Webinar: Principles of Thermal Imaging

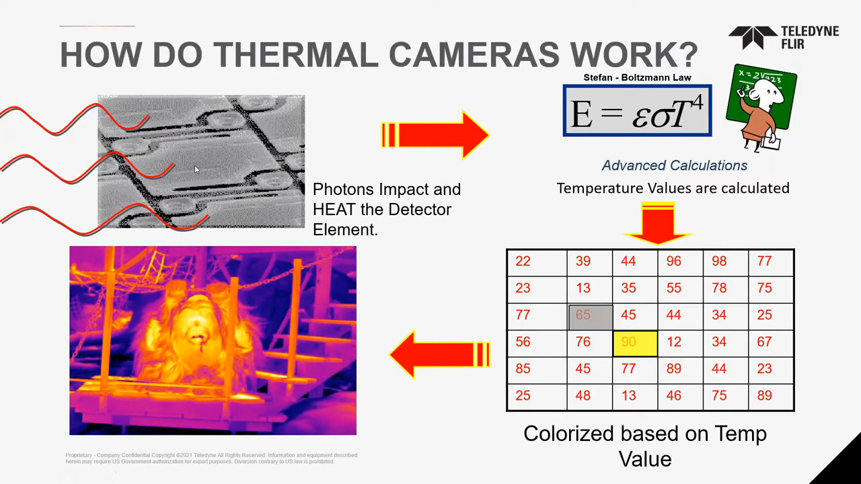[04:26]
So if you're confused, which sometimes gets a little confusing, in basic terms, we just see heat or we see temperature differences. The cameras show you a pixel by pixel temperature difference to what you're looking at. Cameras do not emit anything.
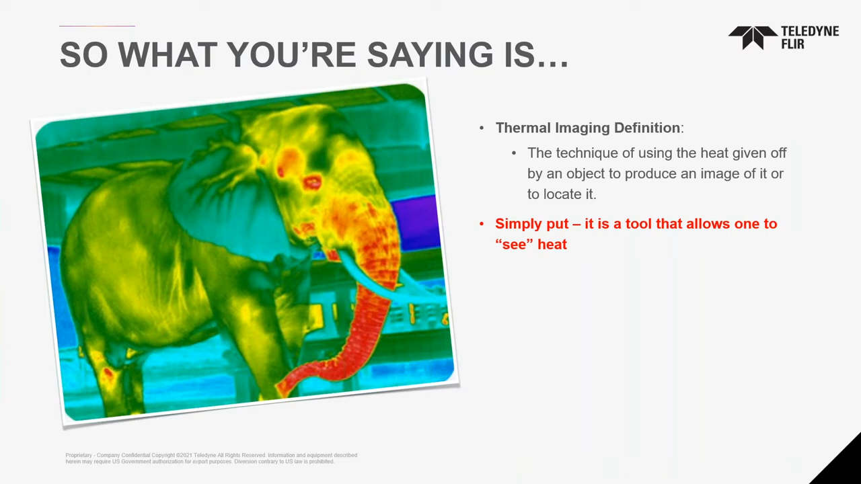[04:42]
They actually absorb energy as they are being used. Now there are important concepts to remember or when you're choosing an infrared camera.
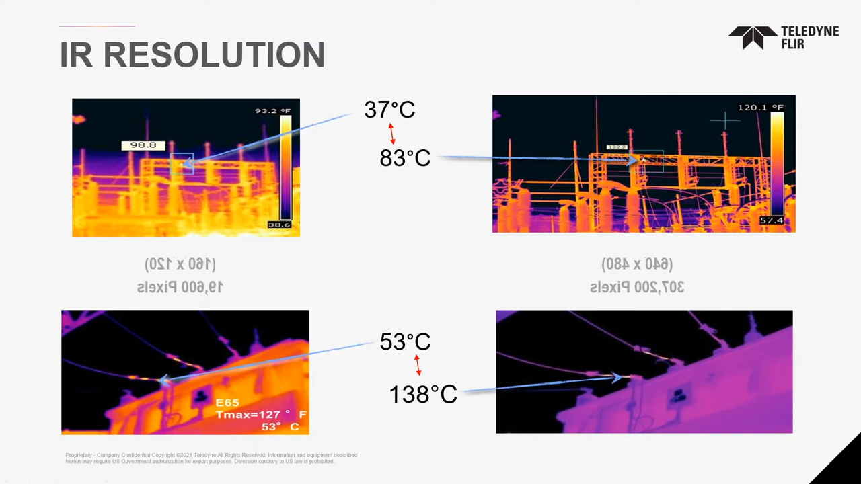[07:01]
Look at the difference. Almost 100 degrees Celsius between the two. Your decision making is very critical between the right camera. That's what we always say. Make sure you know what resolution you're using. Not every infrared camera will give you the right accurate information. It'll give you a temperature, but it won't necessarily give you the correct temperature. You've got to make sure that it's something you have properly qualified.
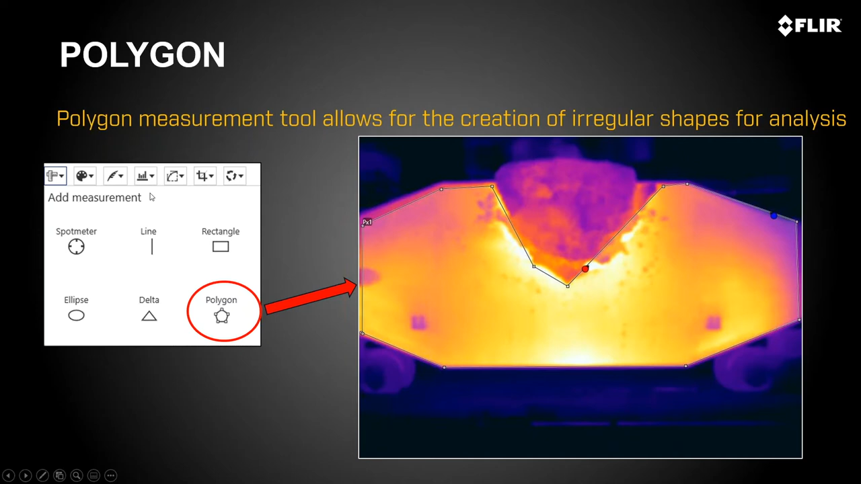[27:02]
For those who might have used our older cameras that have the MSX, now FLIR has something called, it's a patent technology that we overlay visible image on top of the thermal image. Now if you look here, you notice the little pockets on top of this bookcase, so the windows, were not lined up properly to the visible image. Well, with FLIR tools, you were not able to line up the images. With Thermal Studio, you're able to literally drag the visible image to the right area.
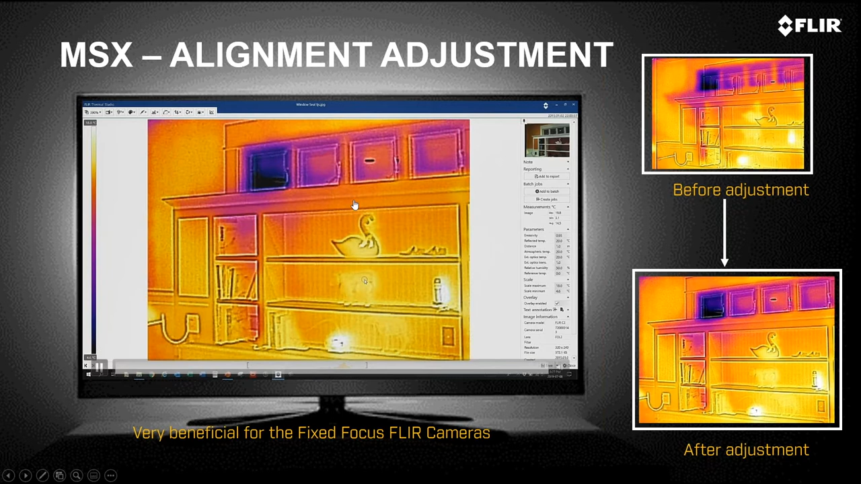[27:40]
So now you're getting the full, the visible details overlaid on top of the thermal details. Great for people who use the old style C3 cameras and all, they'll be able to do this now.
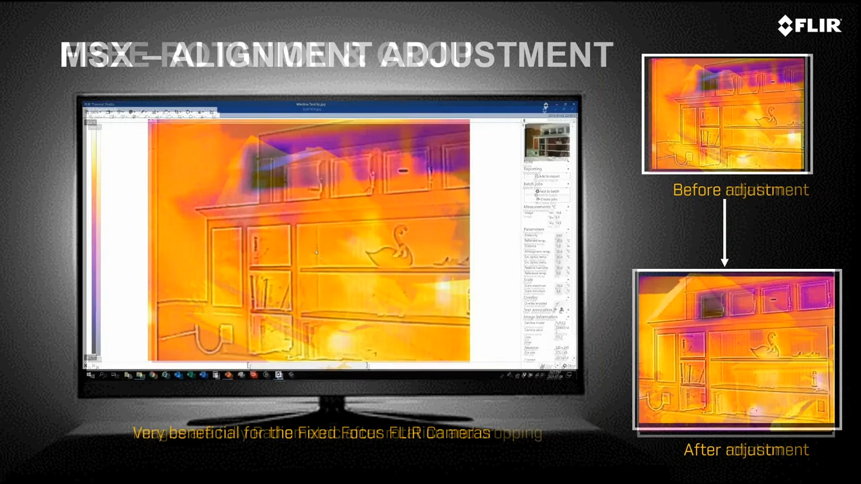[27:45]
Again, for building guys, you might like this one. You take it because I know sometimes people take pictures from weird angles and they couldn't get the right one, didn't have rotation capabilities.
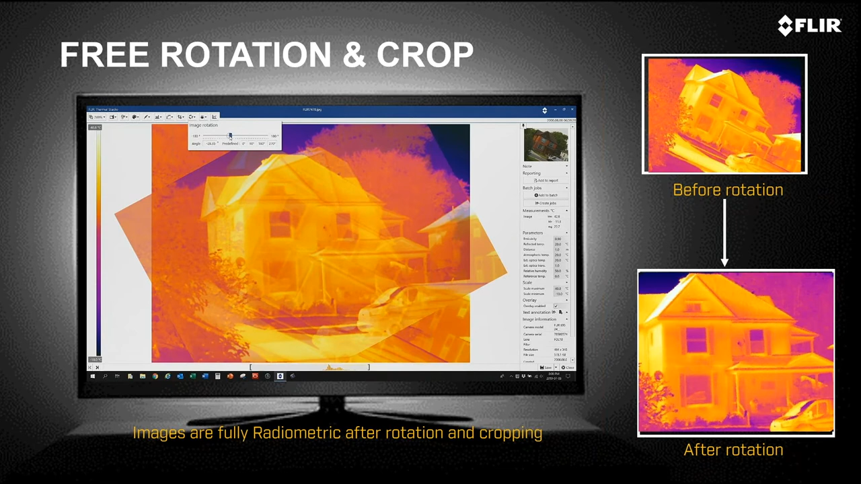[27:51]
Well, now Thermal Studio allows you to rotate and crop images. That's a great feature that was added. For those that use drones, well, you have the ability to show the maps.
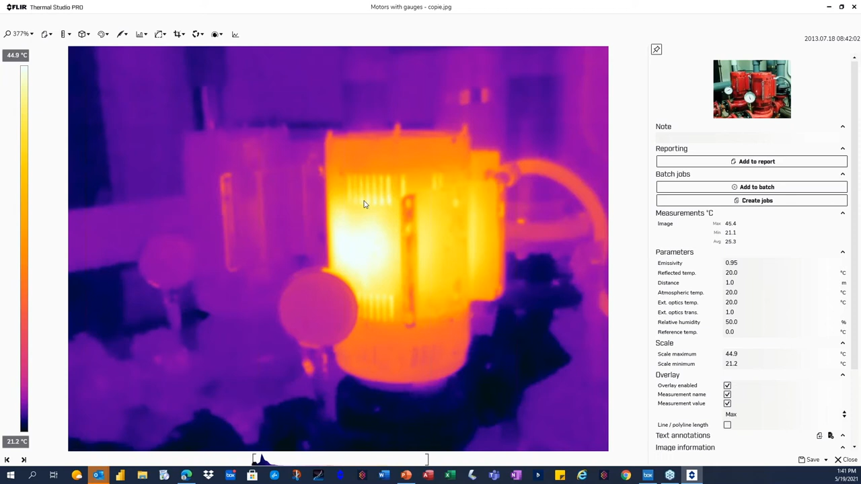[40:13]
On screen: max 45.4°C, min 21.1°C, scale top 44.9°C, scale bottom 21.2°C
You would never be able to see the gauges with a regular thermal camera without the MSX. You might have heard of fusion.
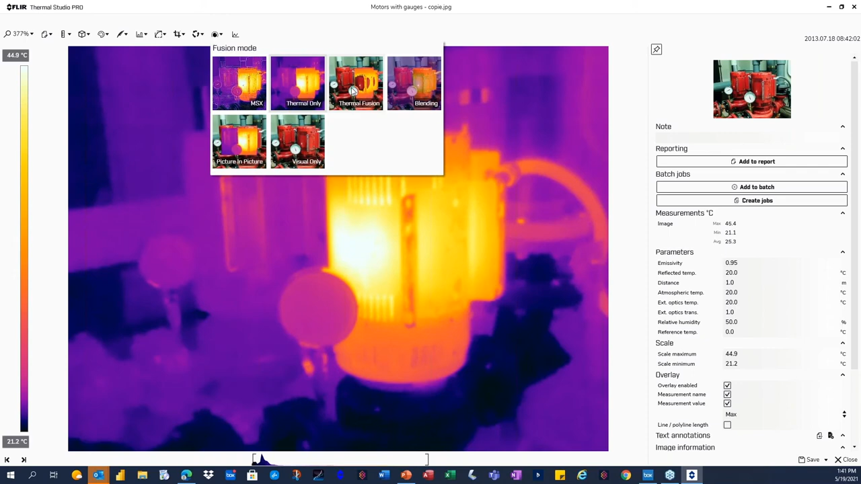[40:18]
On screen: scale top 44.9°C, scale bottom 21.2°C
Fusion is actually something we invented a long time ago. This is fusion. The problem with fusion is this. You get a percentage of thermal overlaid percentage of visible.
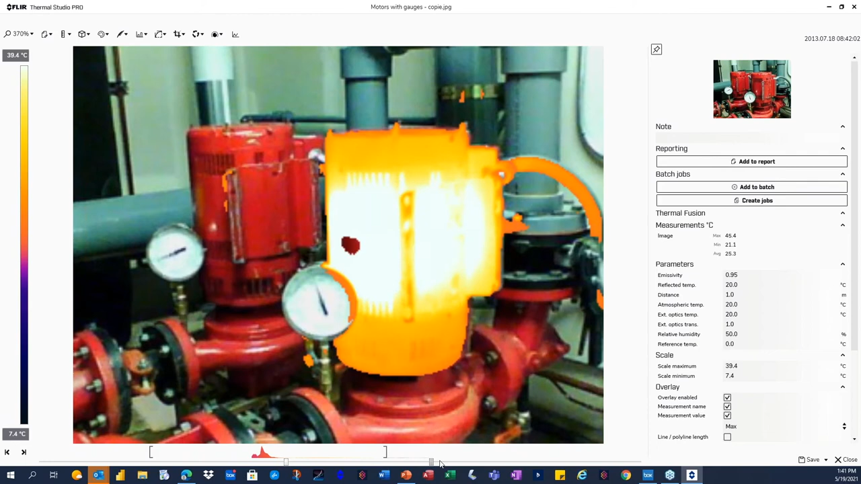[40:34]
On screen: max 45.4°C, min 21.1°C, scale top 39.4°C, scale bottom 7.4°C
then I lose my visible. So now I want to see, I want to do a comparison of these two motors. I want to get the temperature reading. Well, I can't because I don't have the data. So I lose my gauge. I don't know what the pressure gauge or the pump rate was and all that. So I lose this. This is fusion.
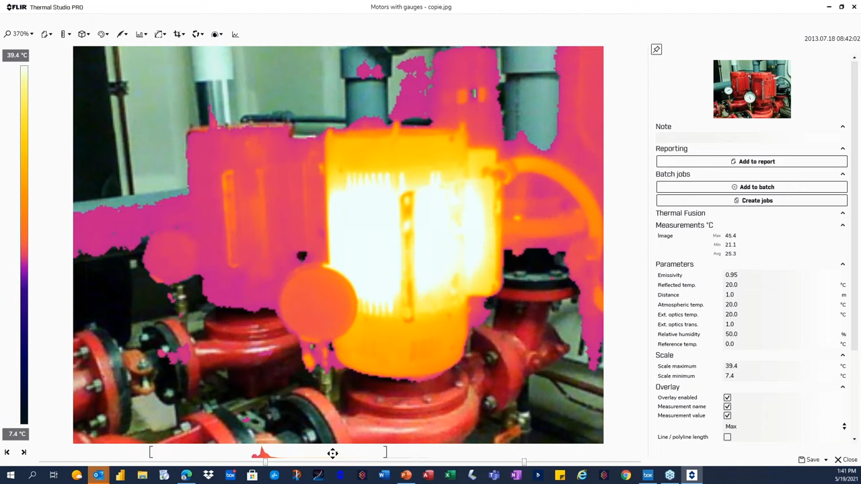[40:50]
On screen: scale top 39.4°C, scale bottom 7.4°C
The problem is it's you're getting percent. You pay for 100% for a camera, but you can only use 50% of it or, you know, certain percentage to the visible. Or the blending features is a very similar option as well. It's kind of overlaid. So it doesn't really give you the full details.
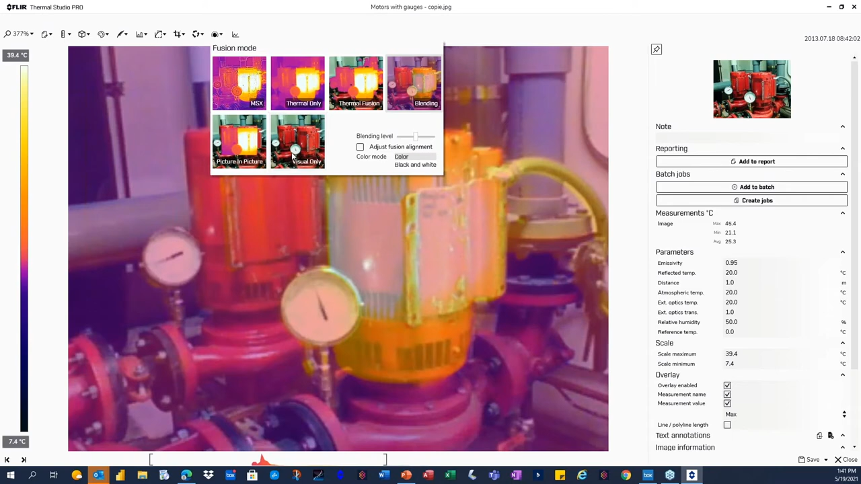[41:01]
On screen: scale top 39.4°C, scale bottom 7.4°C
Clear's patented MSX technology gives you 100% thermal overlaid with the visible detail on top of it. So that's where you will see the needle gauges as well. Okay.
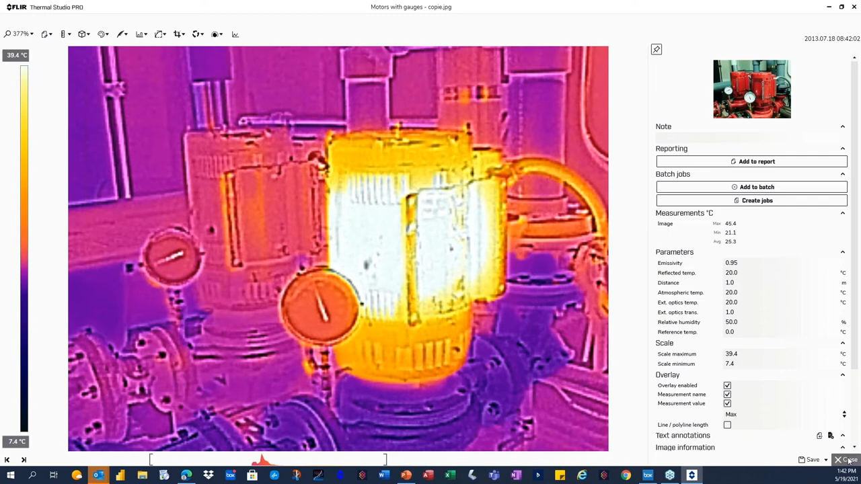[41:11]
On screen: scale top 39.4°C, scale bottom 7.4°C
So you want to create a report. I'm just going to pick a little report right here. I'll choose one.
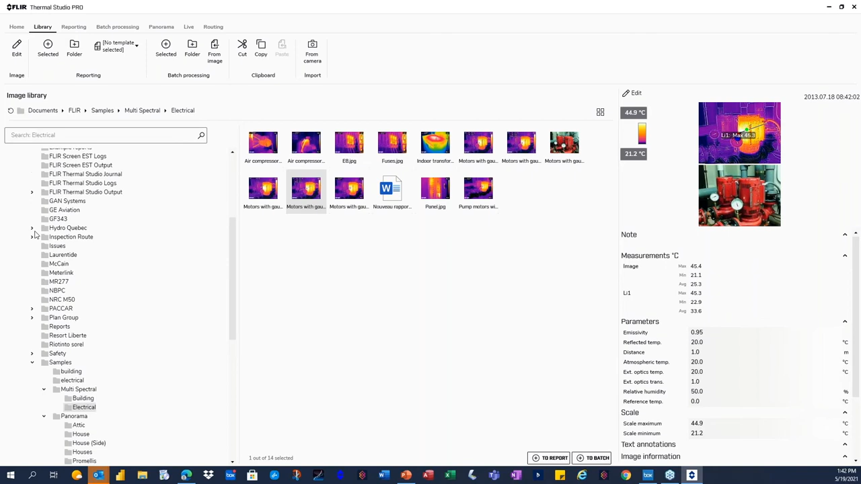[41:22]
We'll use this one like using this one. So electrical site, you see there's GPS map, there's coordinates.